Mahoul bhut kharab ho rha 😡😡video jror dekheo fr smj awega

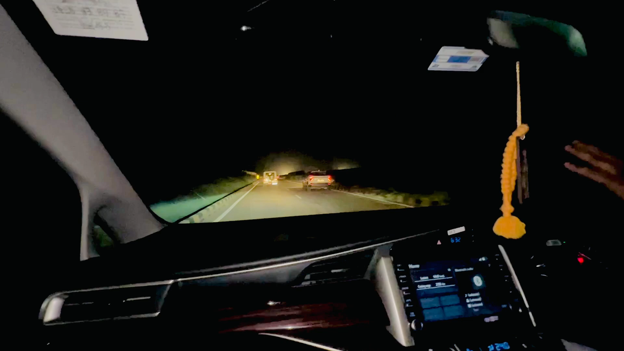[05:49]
संगत जी अगे पुलिस वालों की जिप्सी दिसन दी है